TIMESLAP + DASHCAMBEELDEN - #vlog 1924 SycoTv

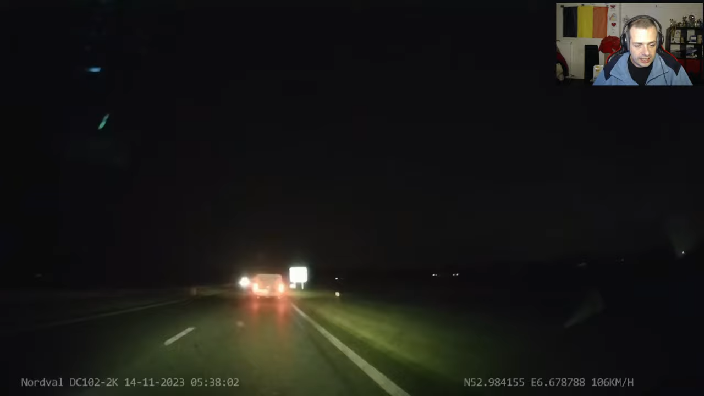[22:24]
Hier gaat wel iets leuks gebeuren. Dum. Oké, voorbij steken. Ja, oké, dat kan. Wat is die bezig? Ik weet niet wat dat materiaal gaande was. Oh ja, oké. We gaan hier terug. Ja, over de volle streep. Ja, dan daar nog tussenin. Ja, wringen.
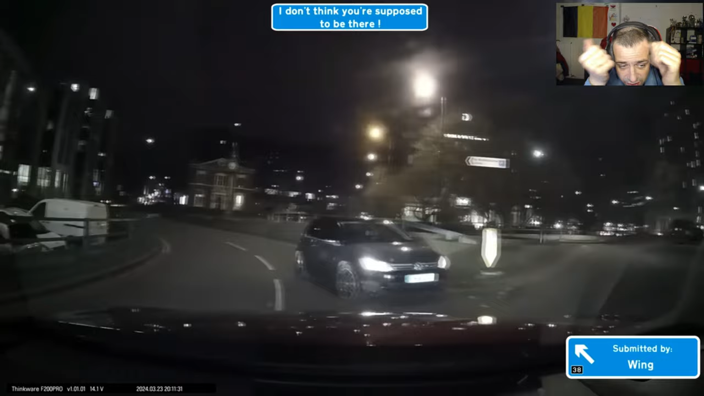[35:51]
Je moet op de andere kant van de racerokke zijn. Huh. Die was dus aan het spook rijden.
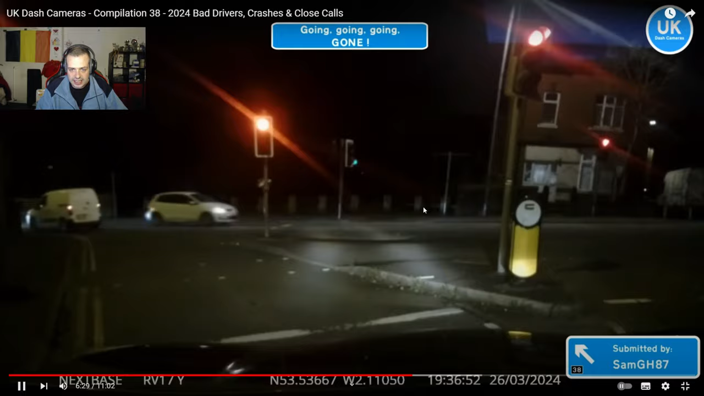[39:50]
Want hier ging het gebeuren, hier zo. Dit moet je in de gaten houden. Pataats ertegen.
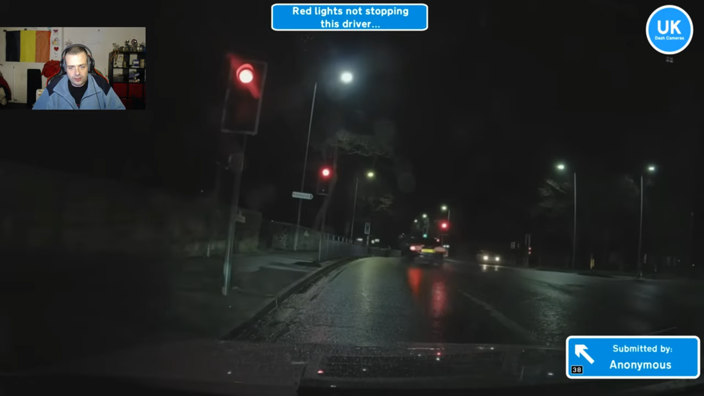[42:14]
En joink, in het rood licht. Weer al, doe dat alsjeblieft niet.